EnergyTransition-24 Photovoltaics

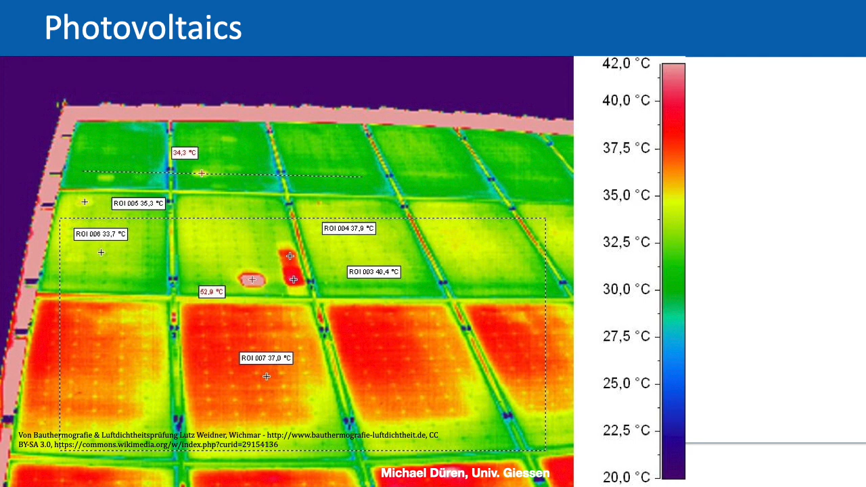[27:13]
On screen: scale top 42.0°C, scale bottom 20.0°C
So these red spots are probably problems with wiring or photovoltaic modules, which produce a lot of heat. And due to this failure of this one module with the red spots, probably the current connection of all the others is disconnected. So there's no electricity flying through the module. Because probably the upper two rows are connected in one row electrically. And if there's one problem in the line, then the whole row is dead. Something like that happened also on my roof. I had shown you my roof before.